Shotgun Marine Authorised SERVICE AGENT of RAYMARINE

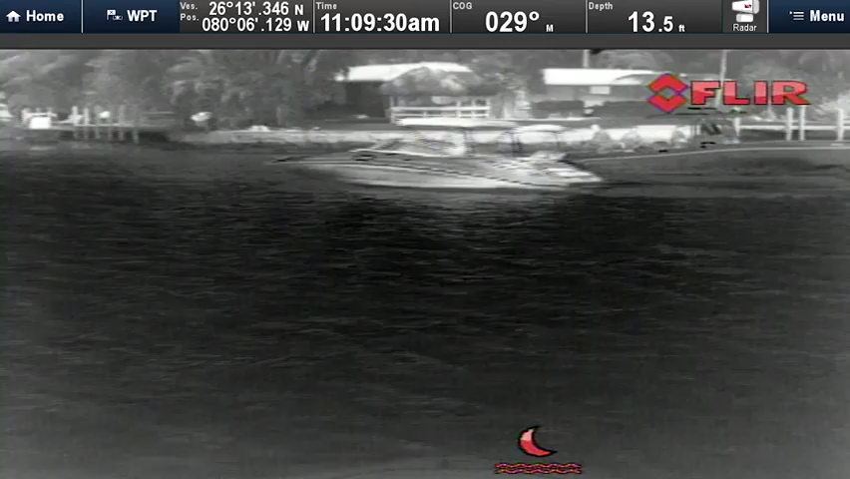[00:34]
It helps you see at night, bad weather. It's a great safety option.
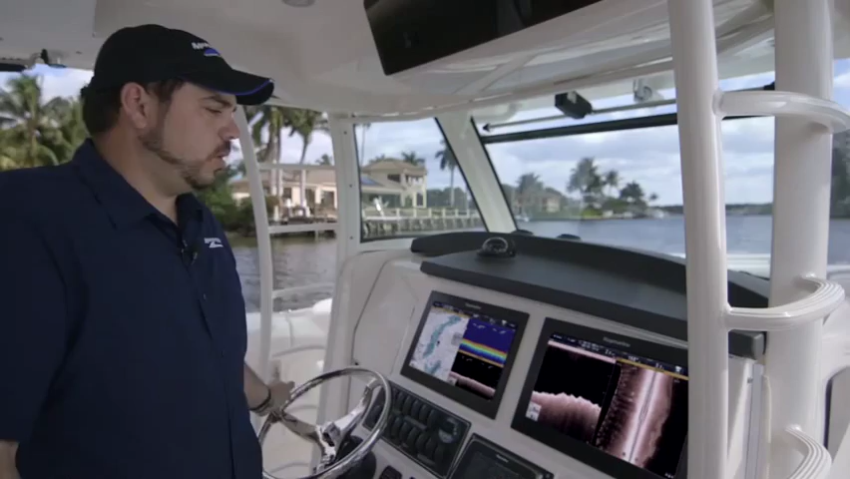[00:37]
With the Raymarine down vision and side vision, it shows you a lot of structure.
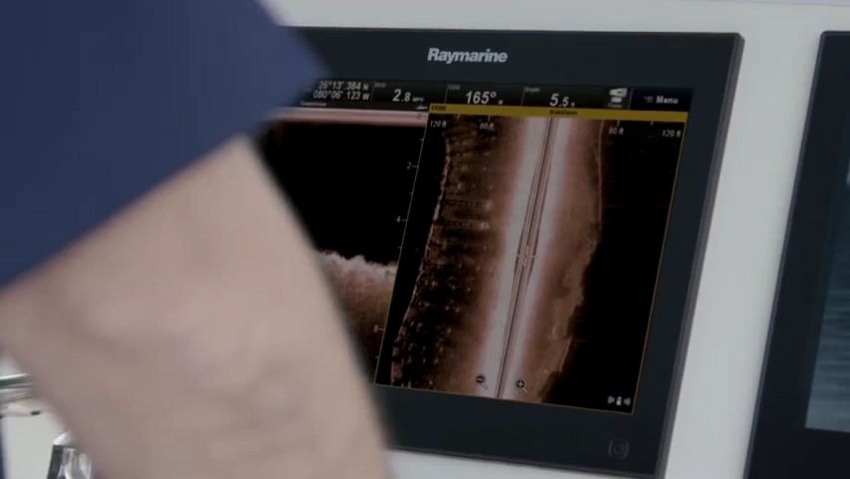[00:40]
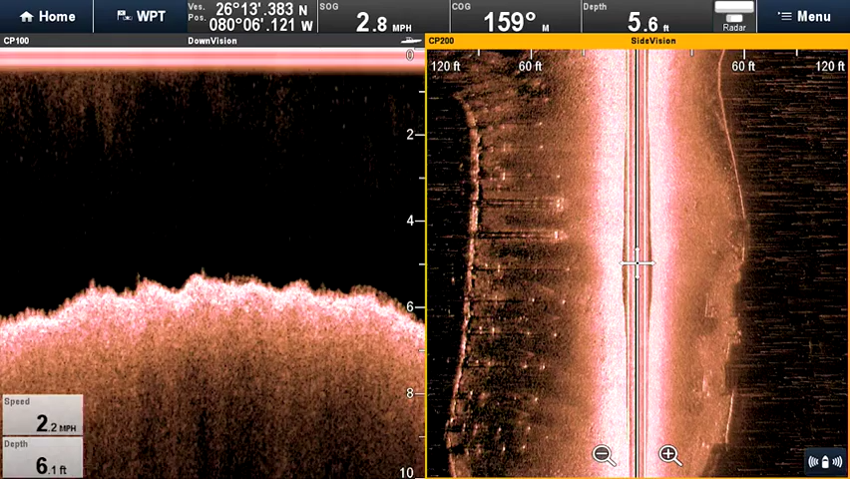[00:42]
It's kind of pretty much a 3D photo of what you would be looking at if you stuck your head in the water and had a mask on.
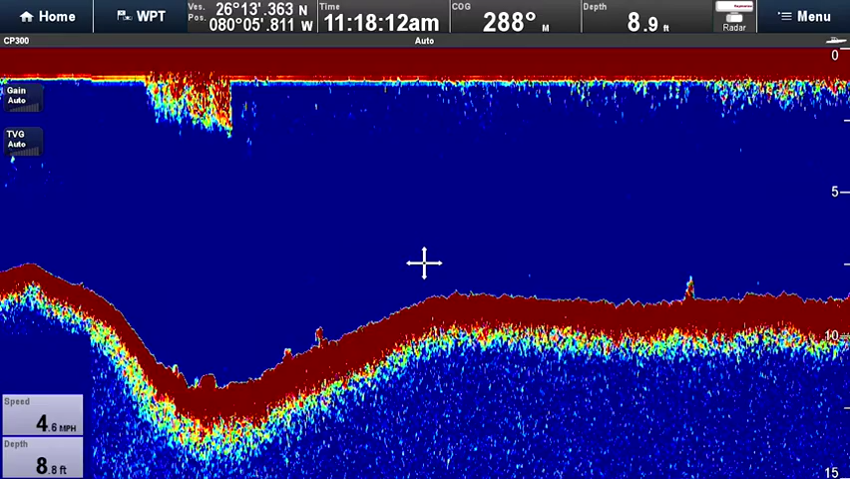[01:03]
When you're backing down on a fish, sometimes you're going to lose your depth on your screen because you're going backwards and it has a lot of the prop wash that goes through it.
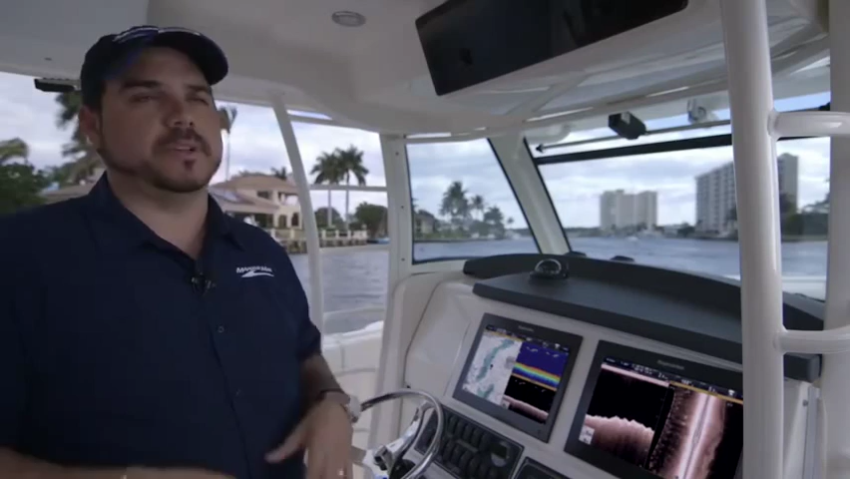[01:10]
The recovery when you stop backing down on the fish and going back forward is almost instant.
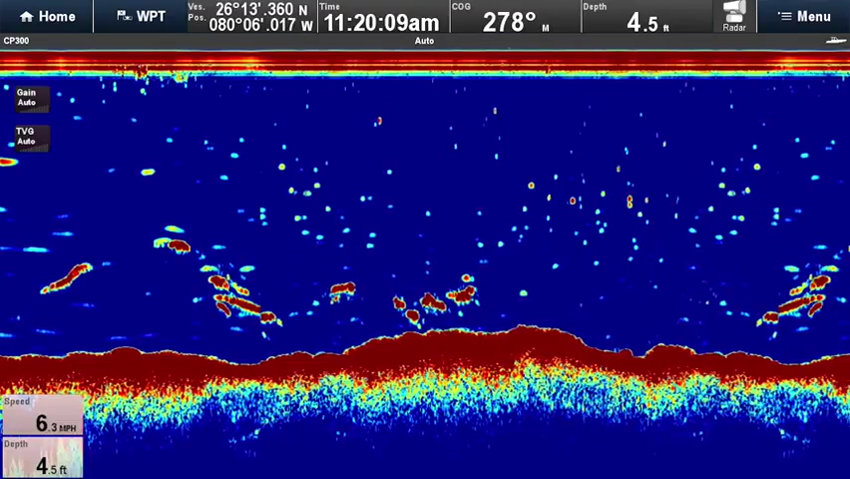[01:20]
On screen: depth 4.5 ft
A lot of times on older systems, it would just take that much longer for it to recover and then you